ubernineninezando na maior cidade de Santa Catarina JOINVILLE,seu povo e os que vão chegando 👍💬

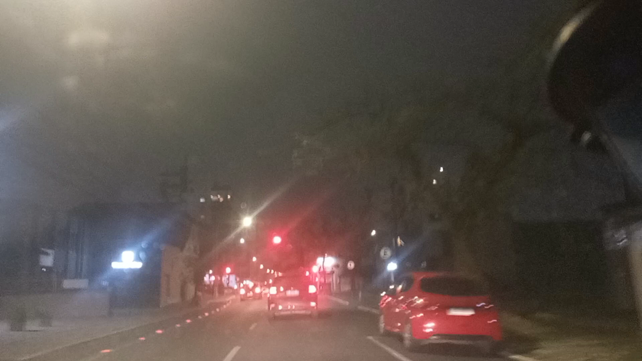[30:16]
Para a esquerda desse carro vermelho está o centro, que vamos pegar a avenida Dr. João Colim.
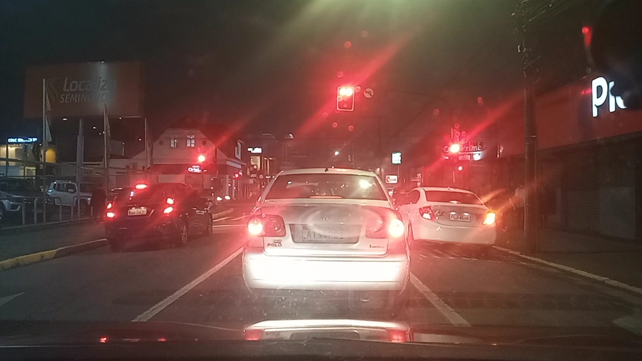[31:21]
Estamos na rua Dr. João Colim, cruzamento com a Tijucas. Vocês viram que a gente acabou de parar nessa direita aqui, ó. Mas como é contramão, eu tive que dar toda essa volta, tá, galera?
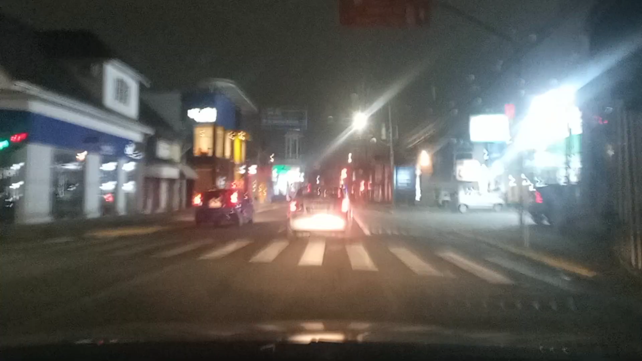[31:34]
Ali também não dava, que a masculina até vinha pra lá pra entrar pra direita. Mas é contramão, né? Na hora de Guimarães, onde eu tinha que ir. Então eu tive a única saída, era pegar pra direita e fazer isso que nós fizemos aqui.